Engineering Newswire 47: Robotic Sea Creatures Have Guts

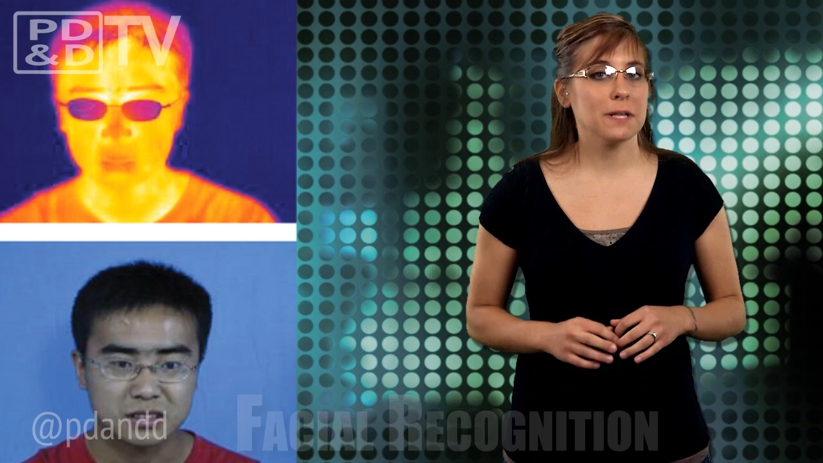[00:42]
blood vessels under the skin of your face for instantaneous face recognition that would be almost impossible to spoof. Almost impossible.